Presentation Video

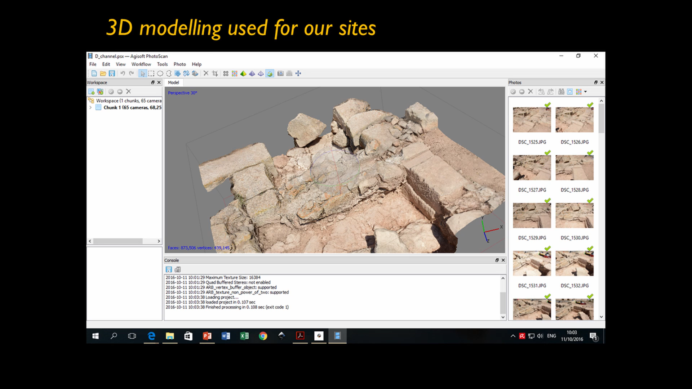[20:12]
An action that may not always be possible on site, as features may deteriorate or be destroyed with time. Lighting is often an element to consider when taking these photographs, as they need to complement and overlap each other with all these important features and details tending to be seen clearly. While archaeology is a destructive process, as has been mentioned a number of times before,